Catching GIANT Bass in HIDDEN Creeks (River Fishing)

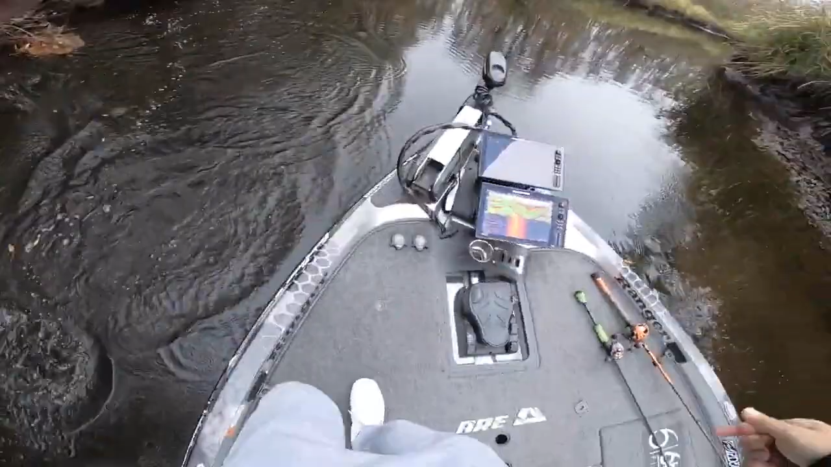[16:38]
it's a good one though it's not not what was biting me earlier but they're stacked right there look at that